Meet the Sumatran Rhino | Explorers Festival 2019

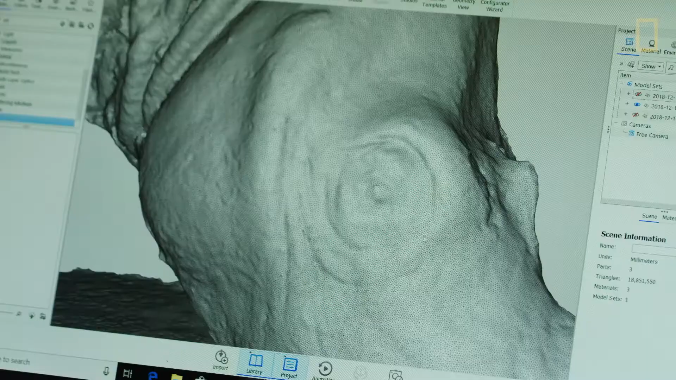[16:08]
And because we were doing it from one side, we'd take an image of him from one side and then have the watermelon move to the other side so we'd have him turn around.